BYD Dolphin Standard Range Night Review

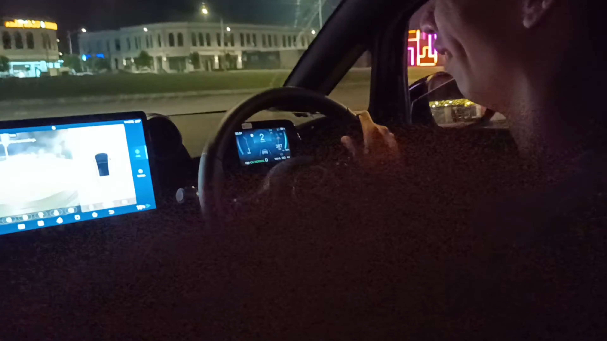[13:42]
How do you do it? On? No, it's small. Yeah. I don't know. And you can select different views. Okay, when you put into reverse. Okay. Okay. You can very easy to navigate where you park. So this is the number plate which is the bumper. So I will not park so close.